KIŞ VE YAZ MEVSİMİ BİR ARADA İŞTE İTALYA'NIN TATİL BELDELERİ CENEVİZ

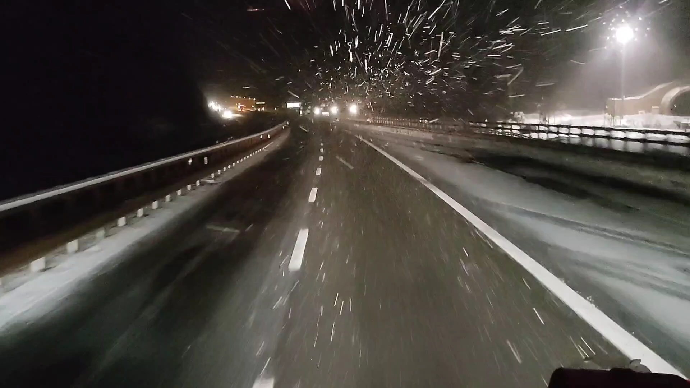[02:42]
Maalesef yine bir kar yağışı. -4 derece şu anda. Asfalt biraz tehlikeli açıkçası. Fakat gidilebilir bir yol. Buralarda ne zaman kar yağar diye düşünüyordum. Sonunda yağdı o beklenen kar. Gerçi çok ciddi bir şey değil gibi
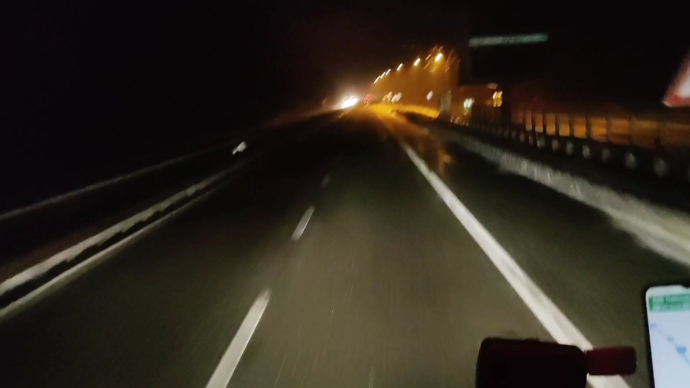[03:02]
gözüküyor ama gecenin ilerleyen saatlerinde biraz ciddiye çevirebilir bu işi diye düşünüyorum. Ben 1,5-2 saat sonra mola vereceğim. İnşallah yatsı namazını kılacağım. Ondan sonra devam edeceğim yoluma Allah'ın izniyle. Hoşça kalın. Bakalım ilerideki kar durumuna göre tekrar bir video yaparız.
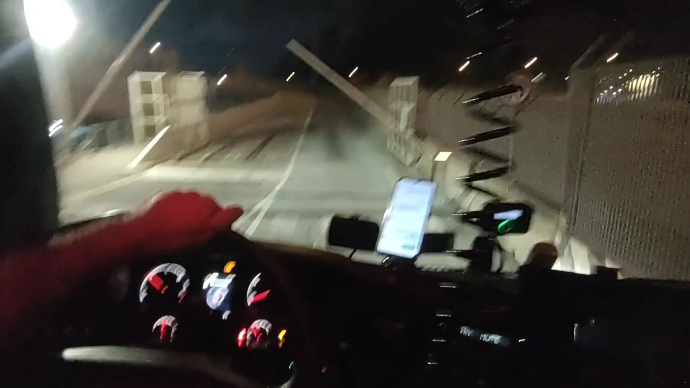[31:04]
Eyvallah kardeşim. Eyvallah. Yaklaşık 10 dakikadır dolanıyorum. Sağ, sol, ileri, geri, bir daha gittim geldim. Yani gelmek istediğim yer, şimdi göstereceğim neresi. Gidemiyorum. Şurası terminal. Bakın şurası tır şeyi. Şu gördüğünüz gemi tır gemisi. İçine tırlar biniyor.
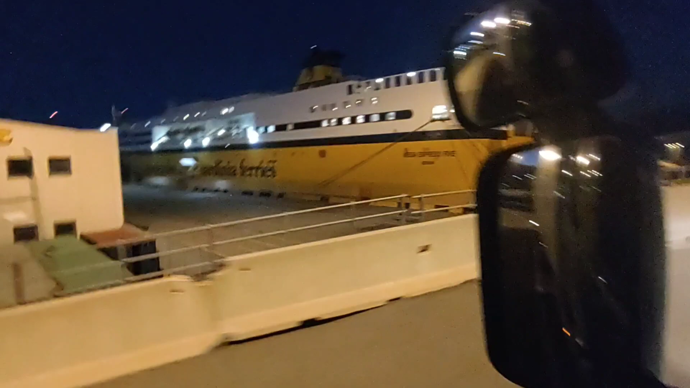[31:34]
Tıpış tıpış gidiyorlar. Artık nereye gidiyorlarsa bilmiyorum.
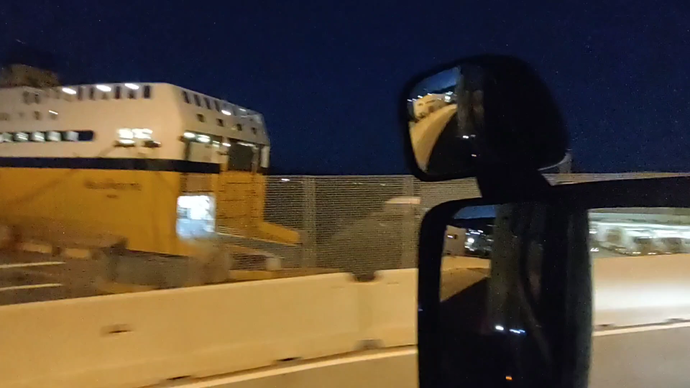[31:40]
Benim gitmek istediğim yerde şu aşağıda gördüğünüz rampalar var ya, bakın. Sol tarafta. Orası. Amcamın tarif ettiği yer çok enteresan. Nasıl mümkün bilmiyorum ama.
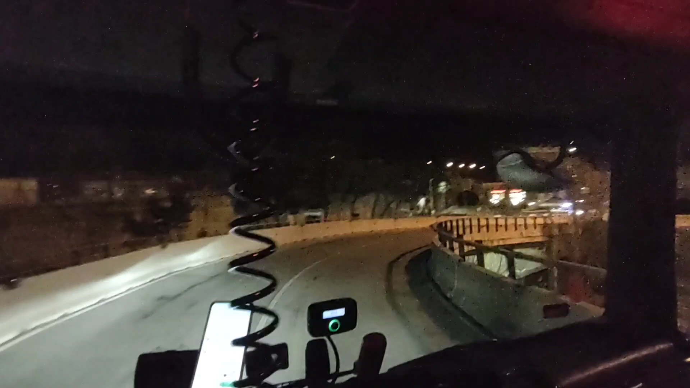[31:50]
Şimdi diyor şu göbekten diyor sağa gideceksin diyor. Oradan 1 kilometre sonra sola gideceksin diyor. Abi soldan buraya nasıl bağlanacağıma dair hiçbir fikrim yok.
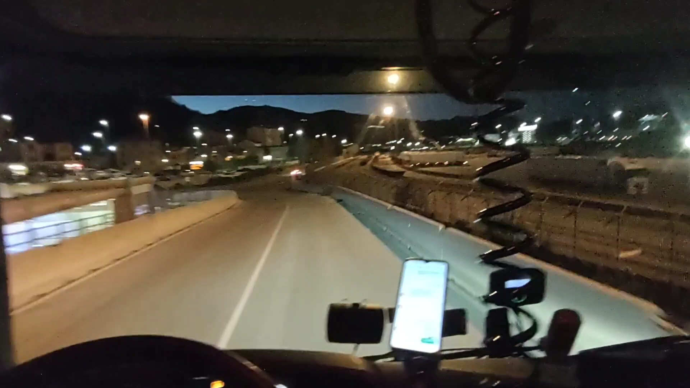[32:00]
Bakalım. Yani kaybolmaktan bir hal oldum.
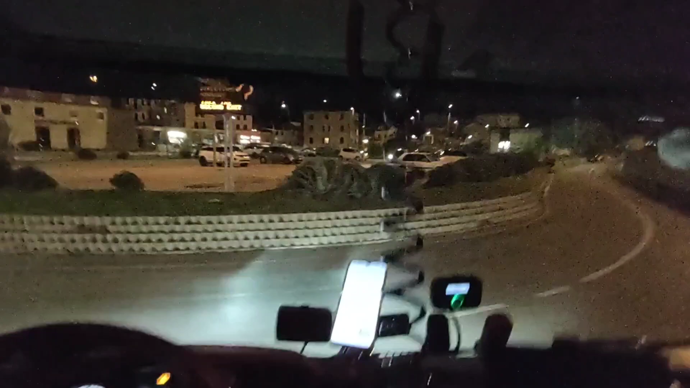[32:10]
Göbekten sağa. Sağım solum öbe söbe. Yasak var abi.
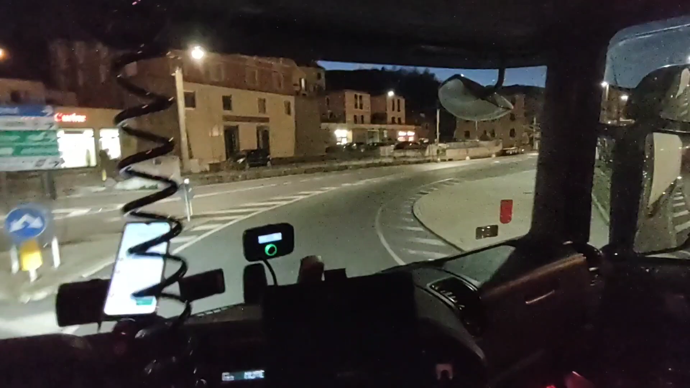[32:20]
Abi sen bizi yakacaksın mı? 6,5 kilo, 6,5 ton yasağı var ya. Emniyet kemerini takalım.
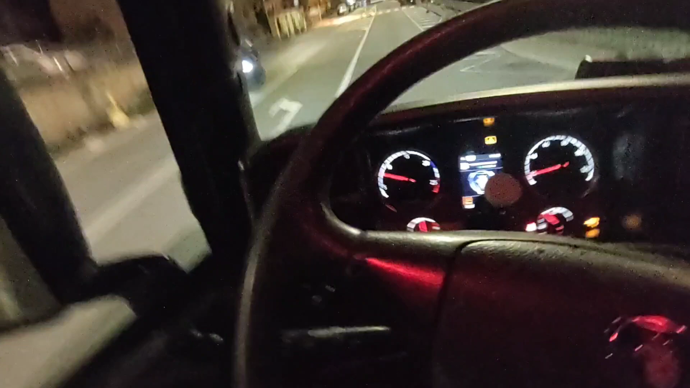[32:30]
Vallahi bizi yakacak bu ya. Lan motorcu dayılar.
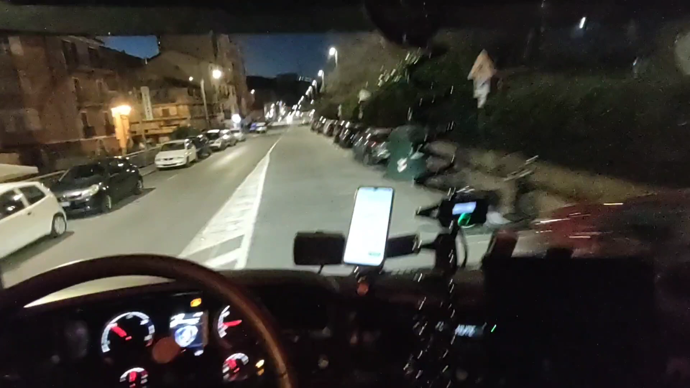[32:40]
Alacağız motorumuzu, bir yerden çarpacağız. Gidelim bakalım. Normalde yasak var. 6,5 tondan daha büyük araçlar gidemez diyor. Sağ tarafınız zaten gördüğünüz gibi deniz. Sol tarafınız şehir.
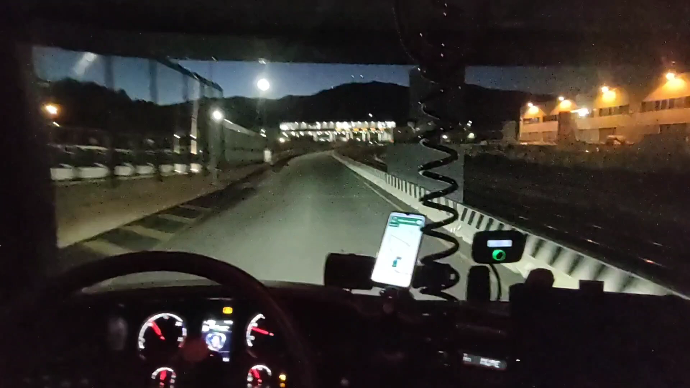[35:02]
yo, gişeler sol tarafta. Aha, truckers only.
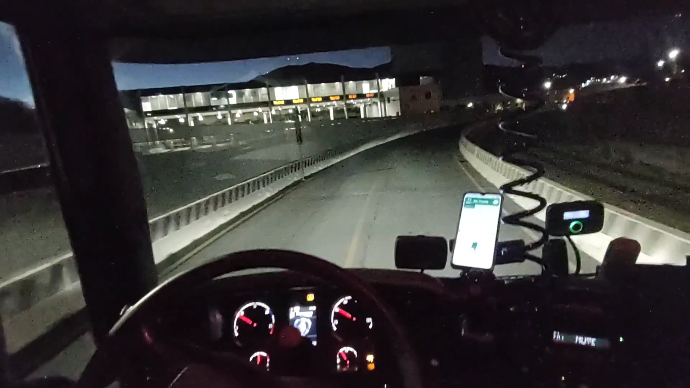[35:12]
Muhtemelen abim doğruyu söylemiş ya. Buradan sol sol çekip gireceğiz terminale. Ay ay. Tabii bir de terminalin ücretli olup olmadığını sormamız gerekiyor. Burada yarın sabah yükleyeceğiz çünkü.